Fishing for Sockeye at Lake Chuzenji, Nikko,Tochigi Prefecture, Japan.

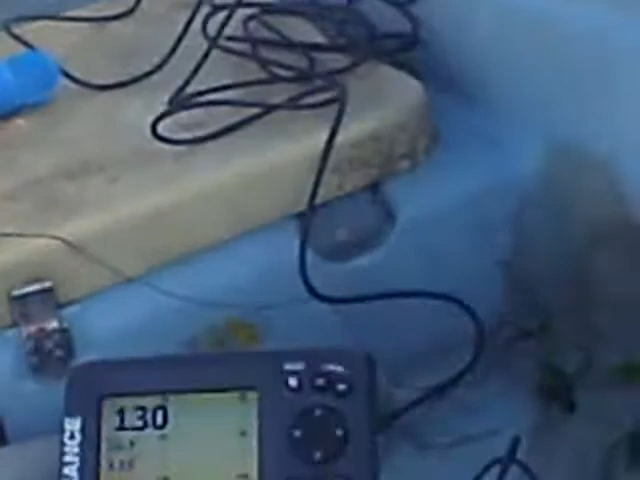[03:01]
Hmm. Still some fish at the bottom. Oh wow. Yeah.